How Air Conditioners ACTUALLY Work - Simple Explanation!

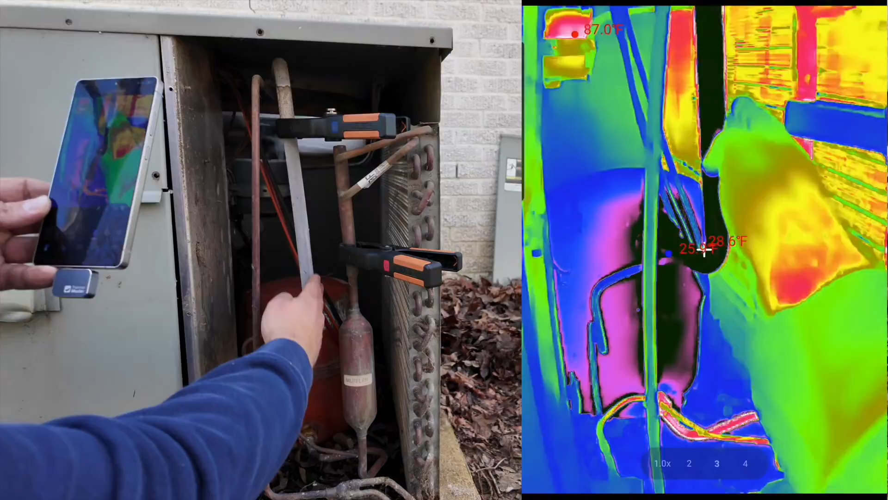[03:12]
On screen: max 87.0°F
where our low pressure vapor enters the compressor and you can see I've got a temperature clamp and it says it's 27 degrees.
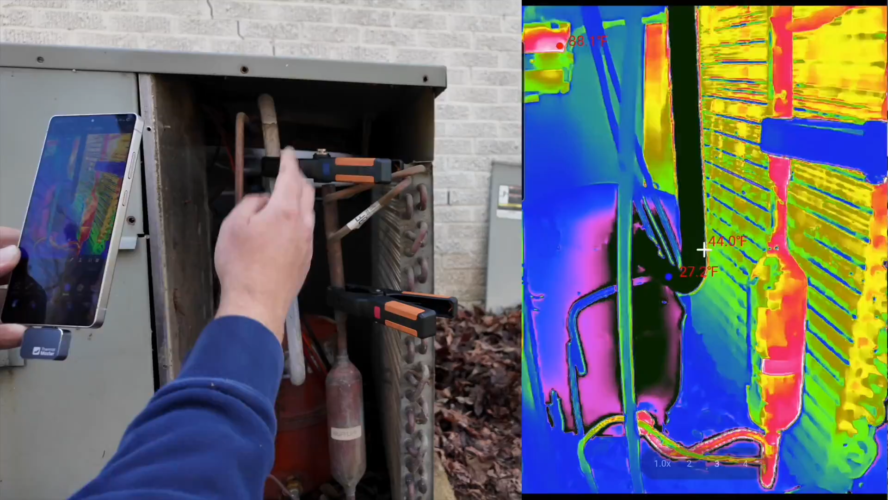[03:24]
On screen: spot 44.0°F
So that is really really low temperature, low pressure vapor entering that reciprocating compressor.
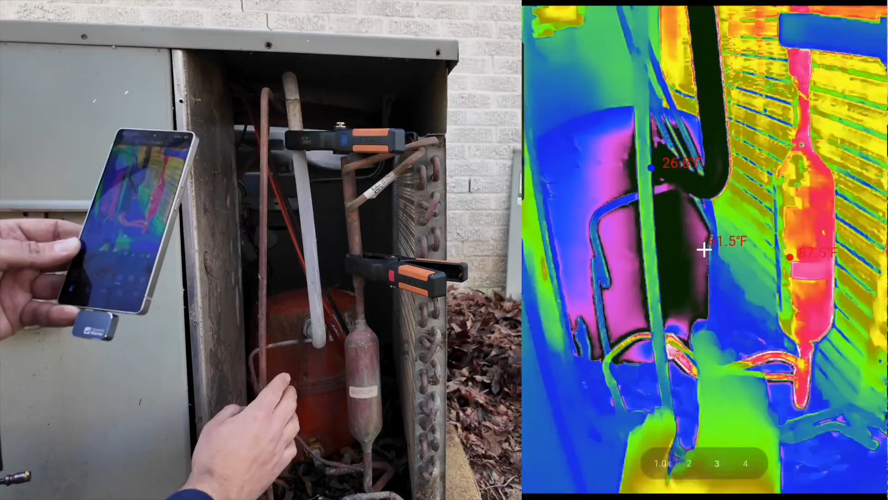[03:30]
Then we exit the compressor through the discharge line and you can see that that line is red indicating that it's hot. Right now we see that our temperature clamp says it's 77 degrees.
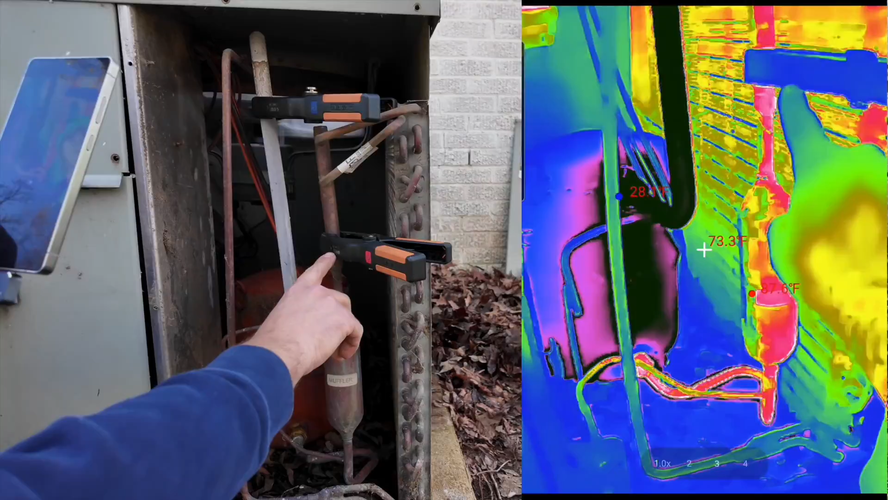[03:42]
On screen: spot 73.3°F
The thermal imaging camera says it's about 80 right here. So this is hot gas leaving that compressor.
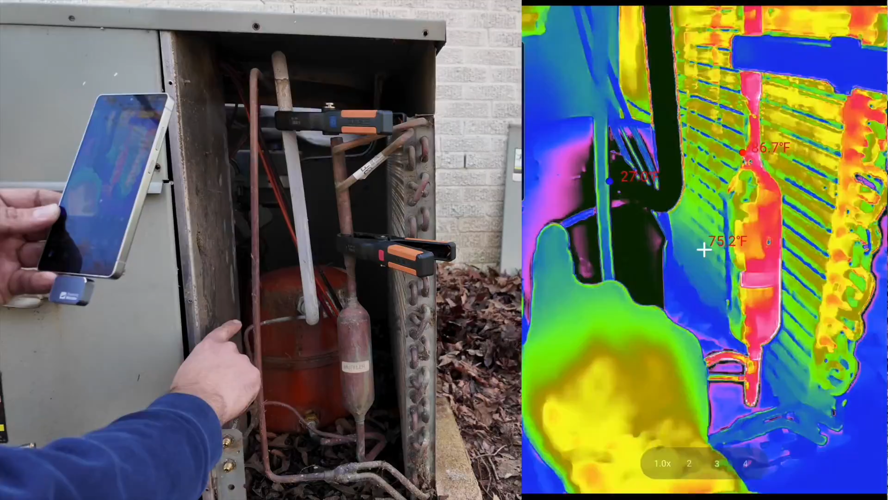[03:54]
On screen: spot 75.2°F
So it enters as a low pressure vapor and it exits as a high pressure, high temperature vapor.
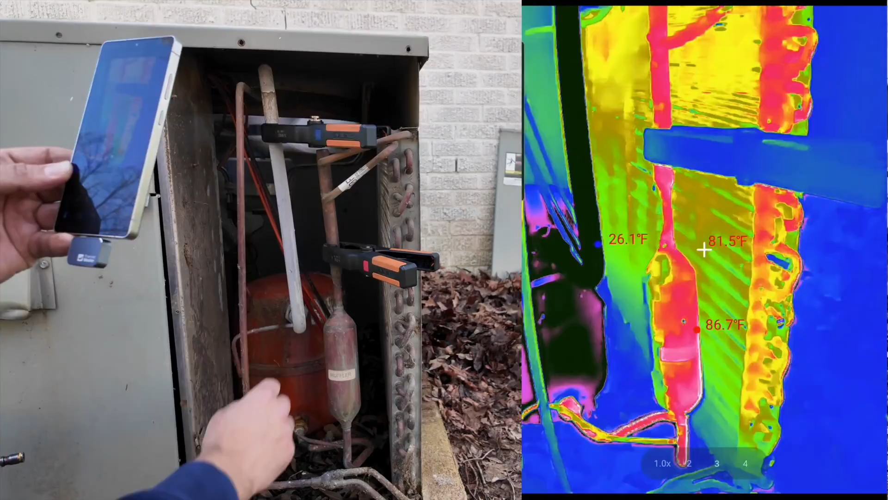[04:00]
On screen: spot 81.5°F
Then we enter the condenser coil. This rejects the heat. How does it reject the heat?
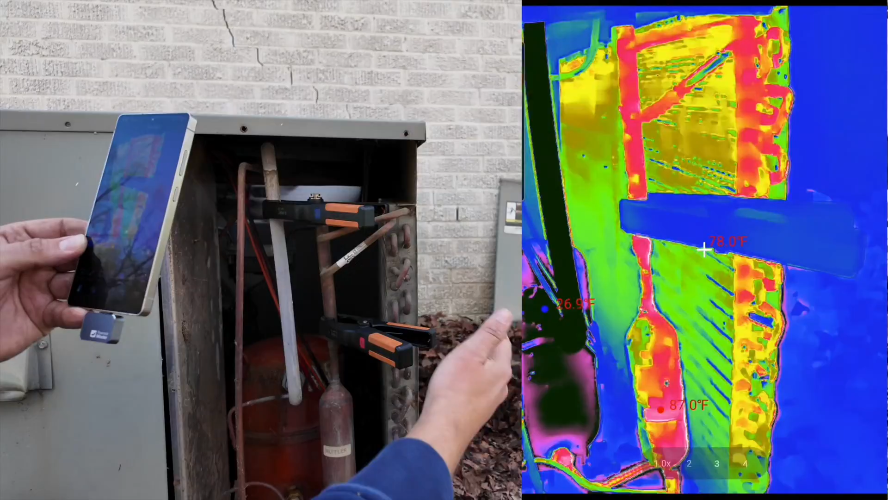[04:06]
On screen: max 87.0°F
Well if we have a hot gas entering the top of that coil
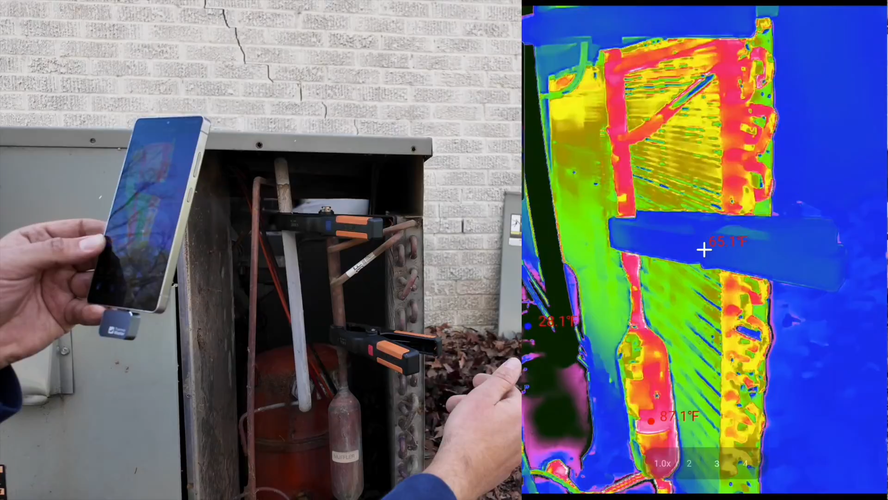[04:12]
and traveling through the coil as the air outside passes across
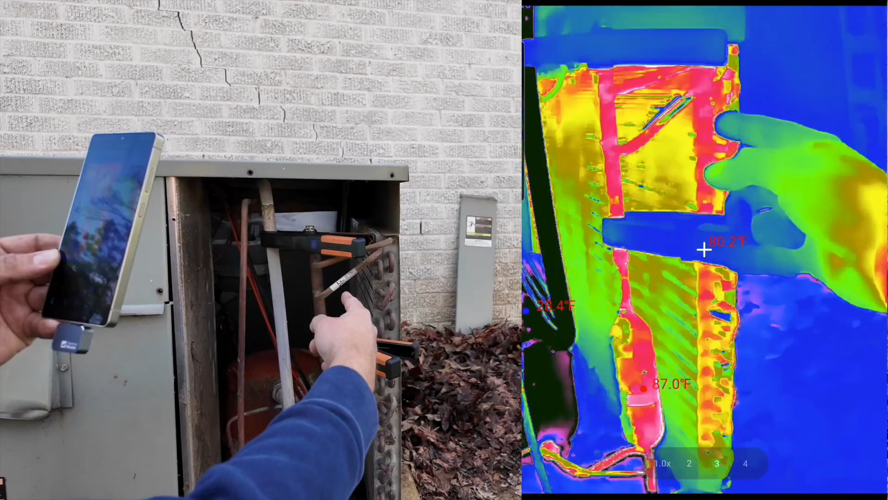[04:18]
it then the temperature of that refrigerant that temperature that heat is going to be rejected to the outside air.
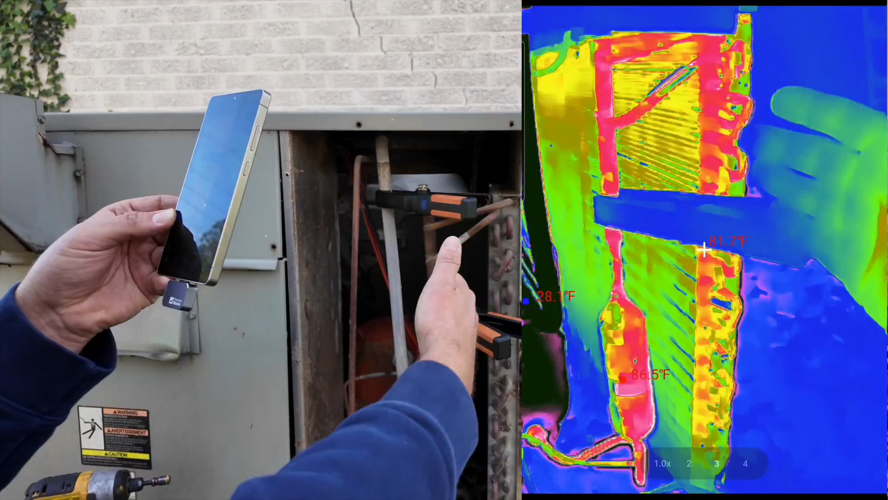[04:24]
On screen: spot 81.7°F
Especially since we have a fan pulling that air across that coil.
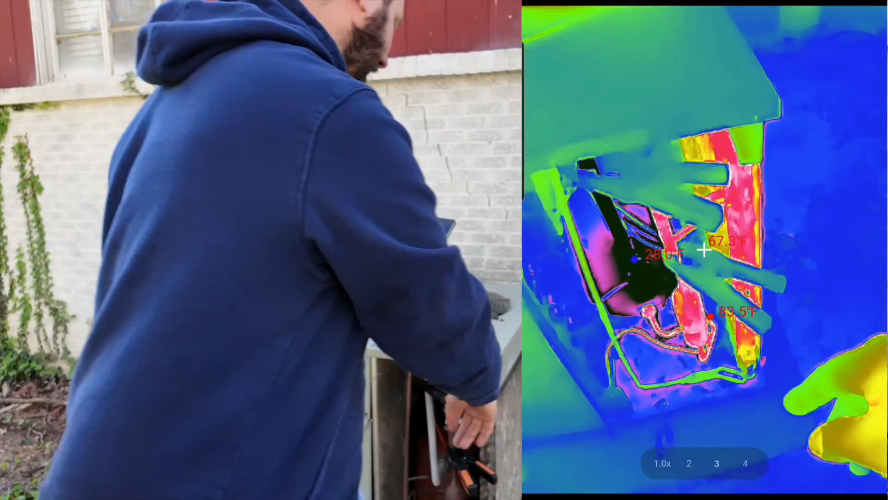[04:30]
In order for the heat transfer to work efficiently the outside air temperature must be lower than the condenser temperature.